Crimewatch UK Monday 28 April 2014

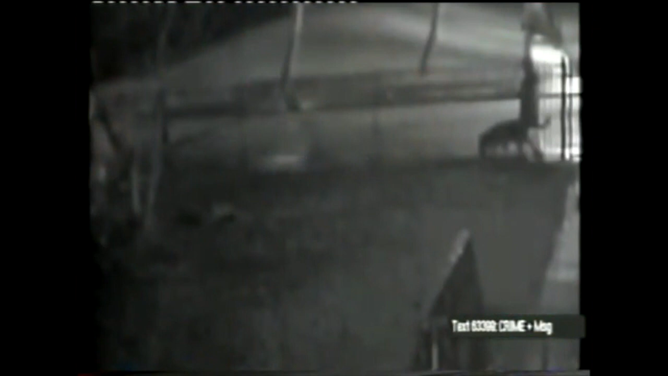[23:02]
murdered in a Glasgow park just moments after these pictures were taken?
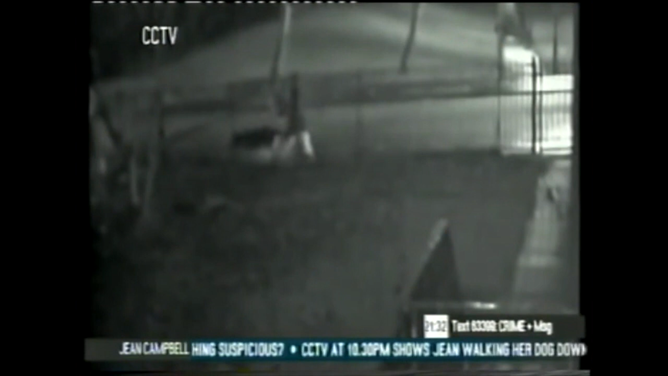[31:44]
She's seen walking from a home address along Bell Rock Street with the dog towards the entrance to Cranhill Park.
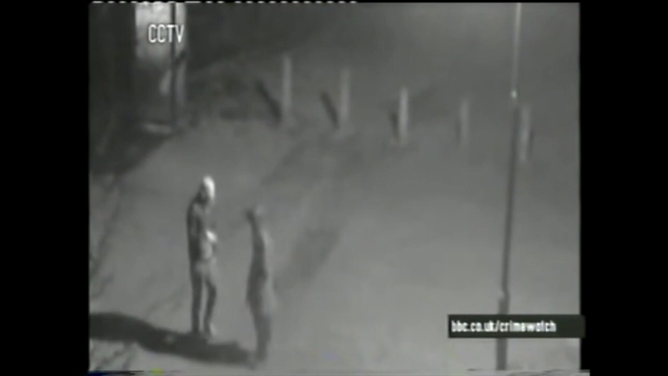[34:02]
and this woman, who were all captured on CCTV, walking through Lower Coastal Park during the early hours of Saturday, March 29th, as they may have vital information.
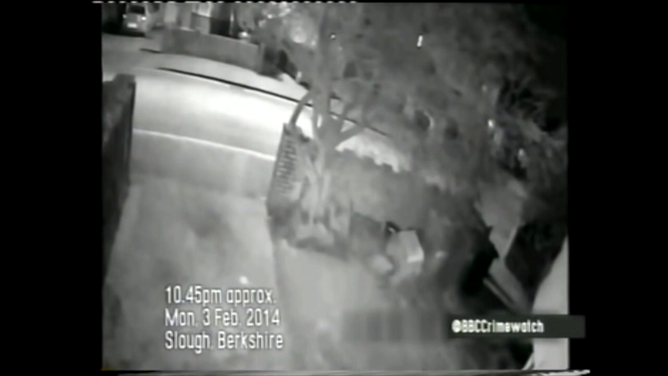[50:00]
CCTV cameras installed at a private house in Slough capture a group of men walking along a residential street late on a Monday night in February. Two of the men walk up to the front door where they spray some sort of flammable liquid onto the floor.
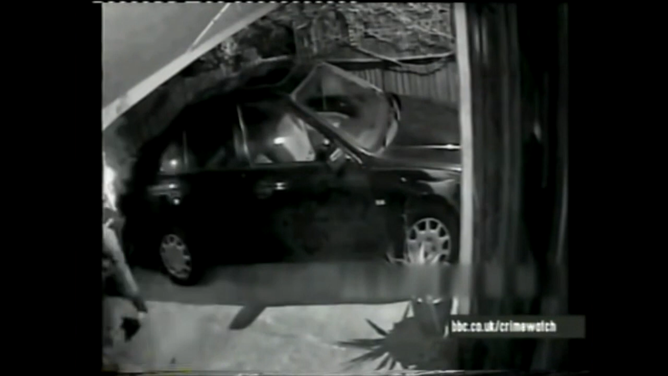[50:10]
A third man then appears and throws a match, but it doesn't catch light, so he tries again. This time, the liquid ignites and engulfs the door in flames. The men then run off.
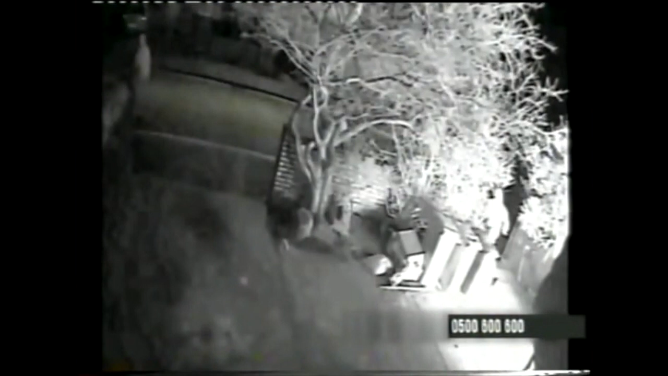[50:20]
Thankfully, no one was injured. Now, these men set light to a family home.
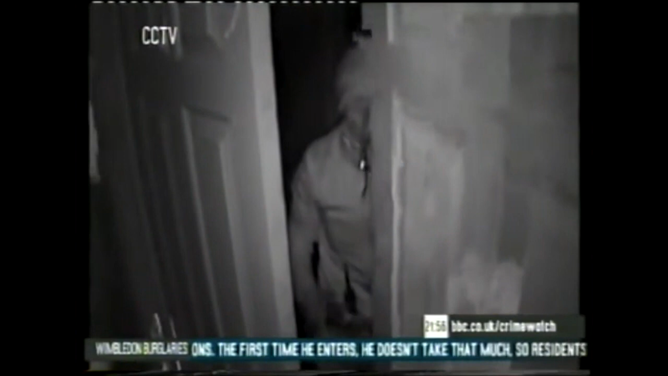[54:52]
This is from March 2013, and he gets caught on CCTV camera, which is a rare glimpse of his face. And we've got another one here.
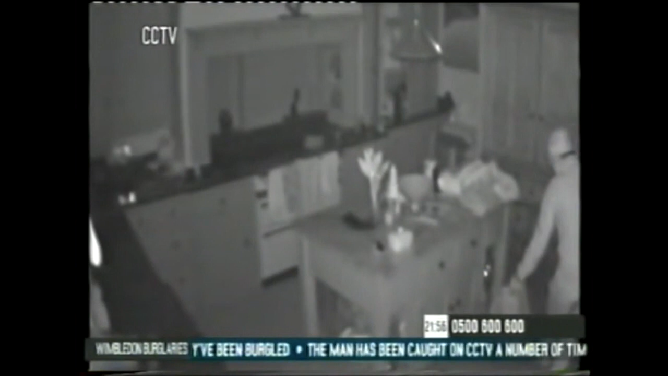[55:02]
He's in somebody's kitchen here, is he? That's correct, yes. This is from this year. And we can see him meticulously searching kitchen units and trying to identify something that's still. Right. OK.